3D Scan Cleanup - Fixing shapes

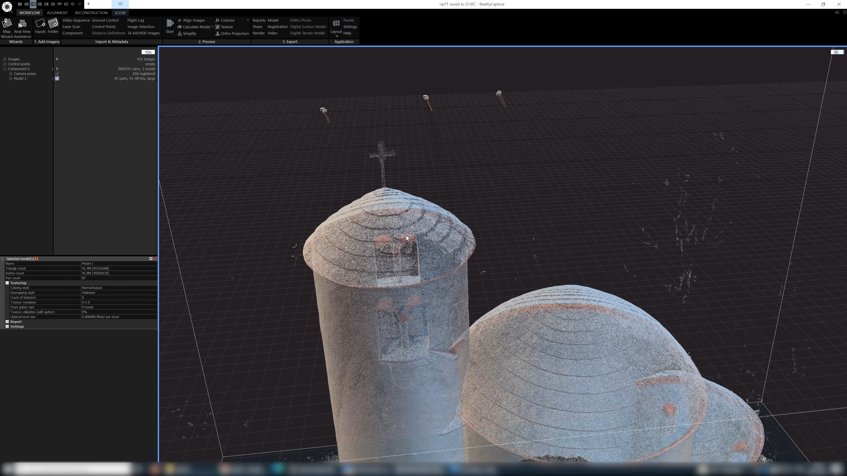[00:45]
And when we take a look at the cross on the top of the church, you can immediately see that there is something wrong.
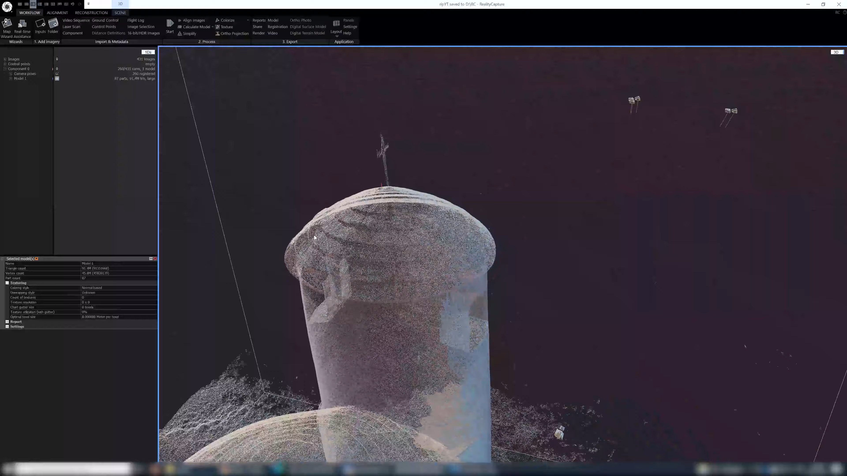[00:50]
And because the cross is kinda important part of the model, it's really ruining the experience. It immediately hits your eyes.
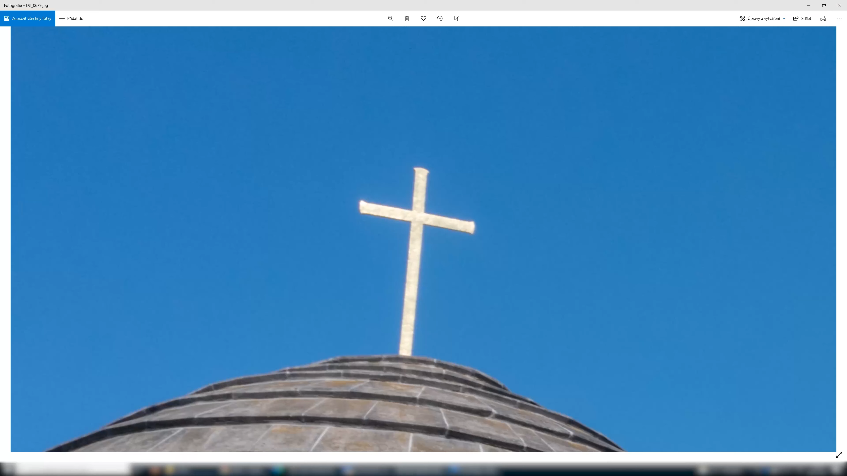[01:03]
When we open one of the images from the dataset, you can see that the cross is shiny and that's the reason why it ended up like this,
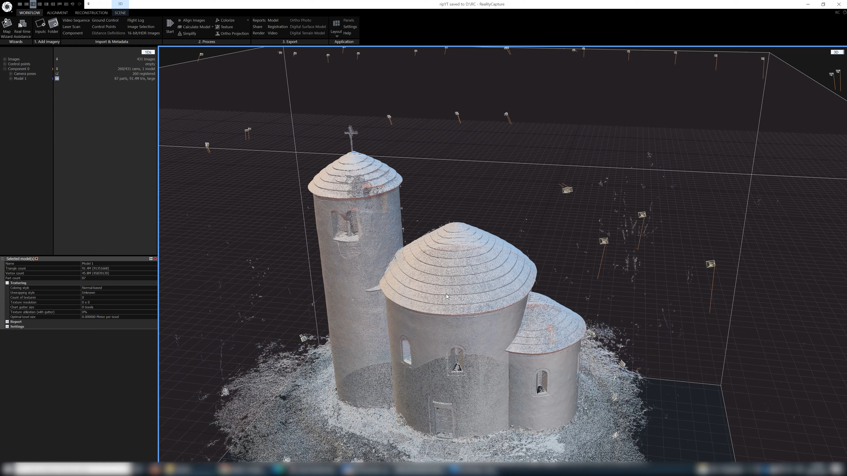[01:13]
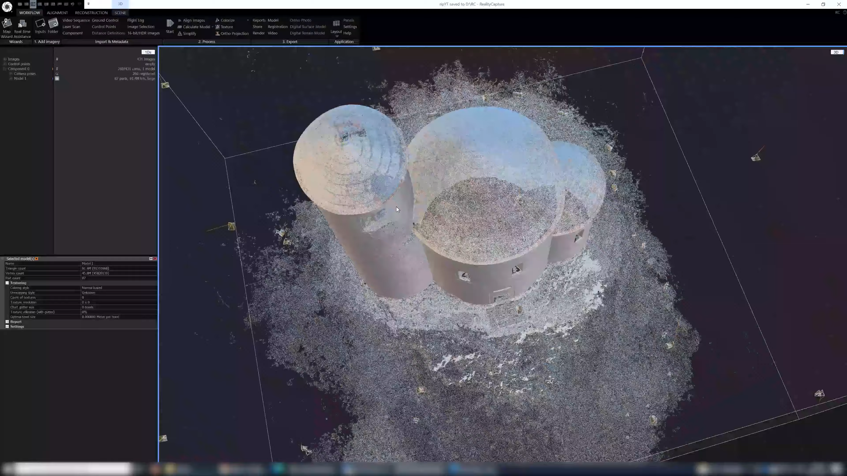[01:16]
with this really distorted and noisy shape.
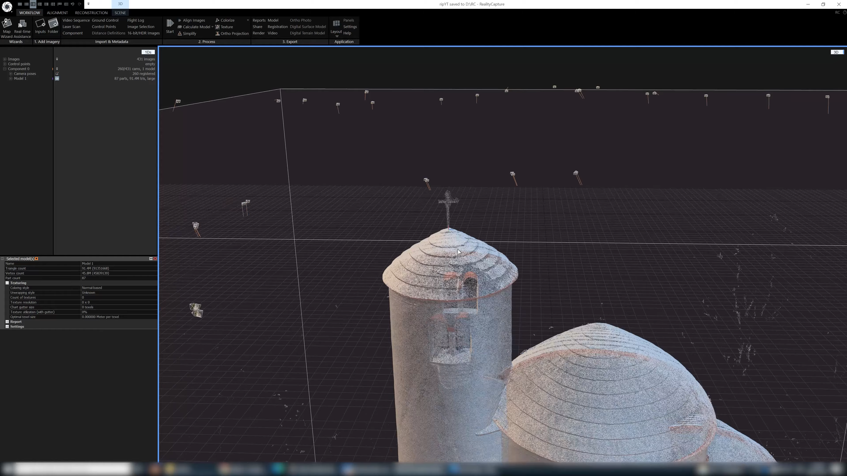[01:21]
But it's a simple shape, so it's gonna be really easy to fix it. Now we are immediately after reconstruction has been done,
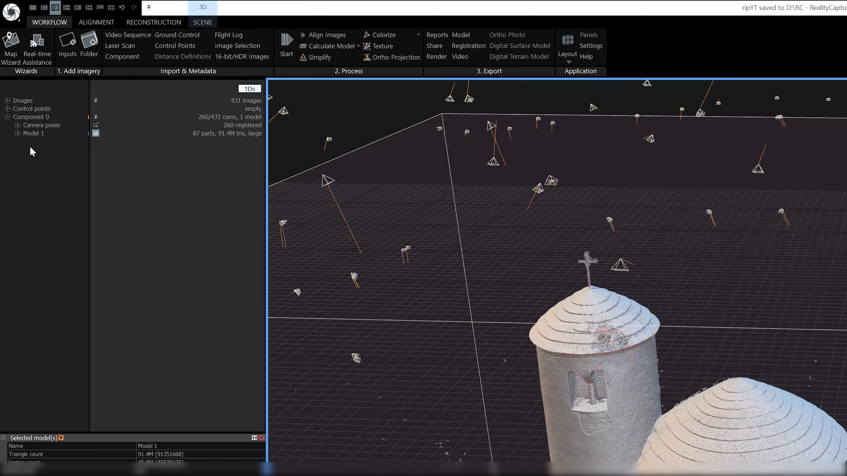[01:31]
there is one model with 90 million triangles, which is kind of crazy high number.
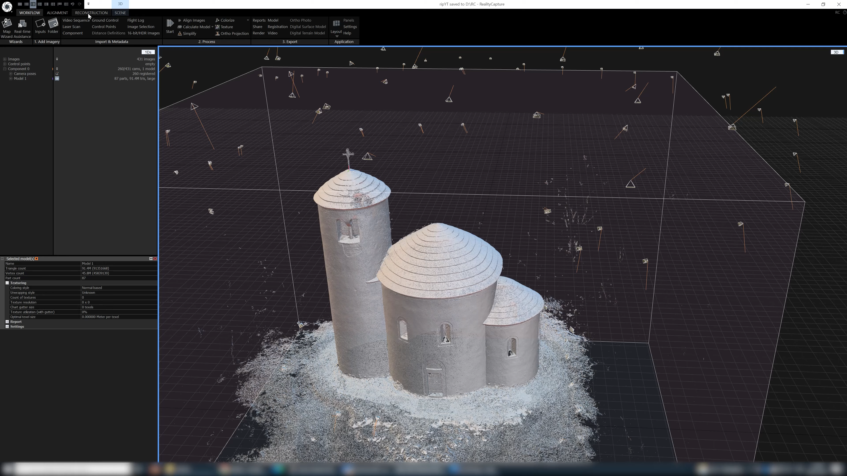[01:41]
So as the first step, let's decimate our model to some meaningful number, like 10 million.
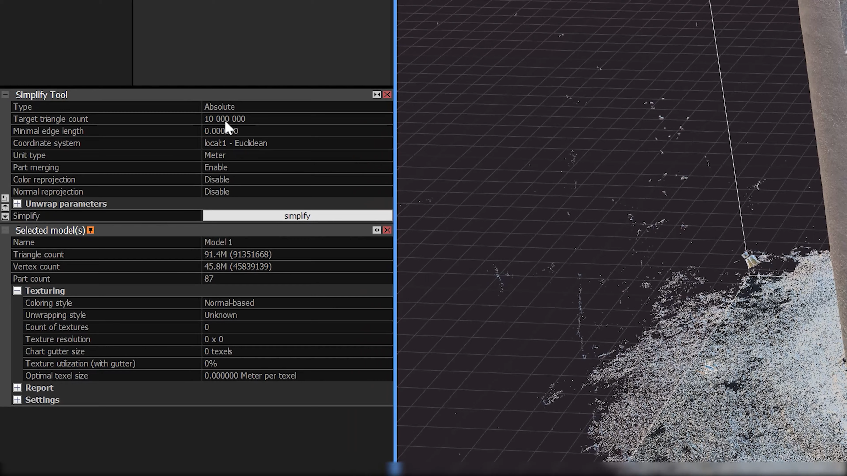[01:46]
So now we have model with 10 million triangles, so we can turn on the solid mode.